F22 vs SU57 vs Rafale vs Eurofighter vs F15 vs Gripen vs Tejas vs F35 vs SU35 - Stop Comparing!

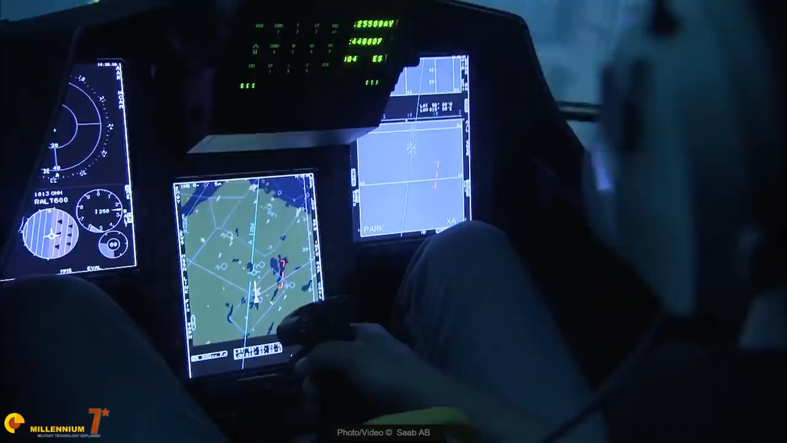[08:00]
are less important than the quality of the information presented to the pilot.